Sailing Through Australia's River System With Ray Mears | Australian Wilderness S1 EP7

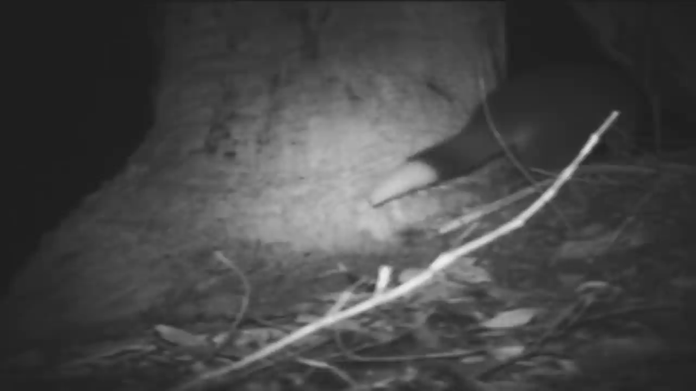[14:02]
They come out at night to feed on eucalyptus leaves and forest plants. This one is probably heading home after dinner. You can see it running up the tree. Yep.
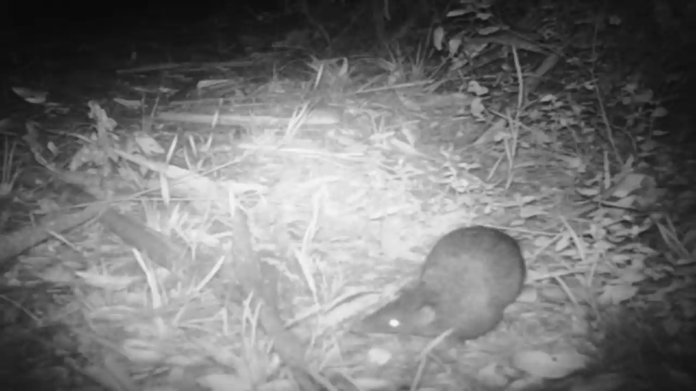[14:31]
He uses his sensitive snout to forage for food on and beneath the forest floor. Scratching away. So that was digging up fungi? Yes. Have you seen any non-native predators on your trail cameras? I have.
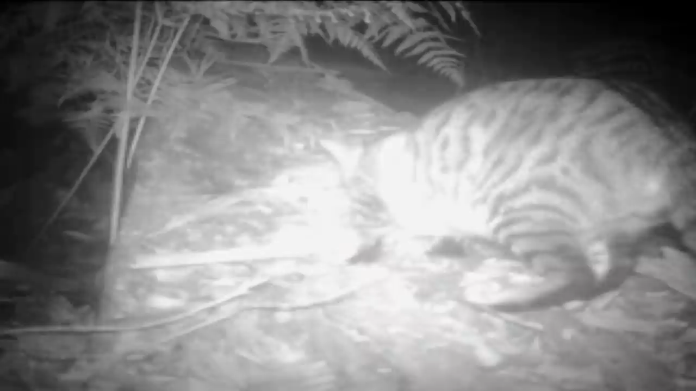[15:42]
We don't want that here. Nope. A feral cat is a domestic cat which has gone wild. Introduced to Australia by the first settlers, it's a super predator that has become a major threat to native wildlife. All right, let's see what else we've got. A mardo, and it's dashing around like a mad thing. A mardo is a small mouse-like marsupial, and along with other small mammals like bandicoots and quolls,
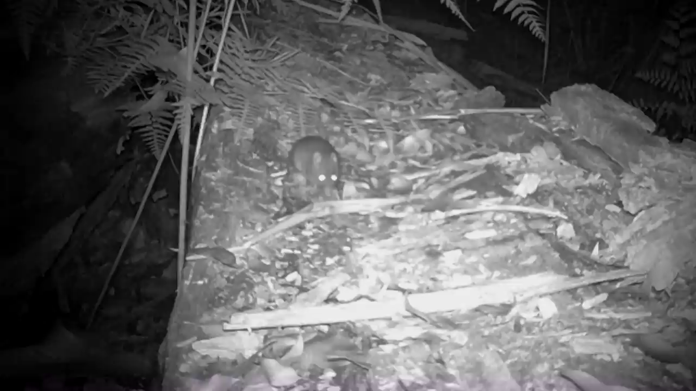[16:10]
it's at great risk from feral cats, but not tonight. It survived the cat for tonight. That's amazing. Yeah.